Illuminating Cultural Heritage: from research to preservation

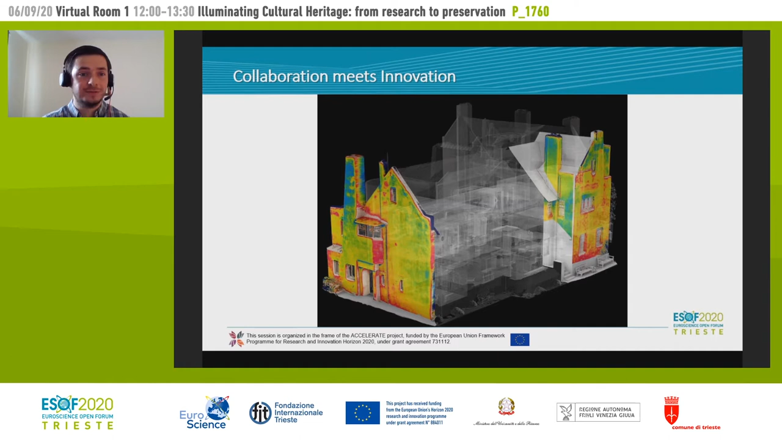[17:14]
With our thermal and moisture data, we can then gain a much greater insight into the understanding of moisture transport pathways and distribution throughout the building itself. This is where we can see two or three of these thermal images being placed onto this 3D model. It's important that we work with many different networks, again, to help support us.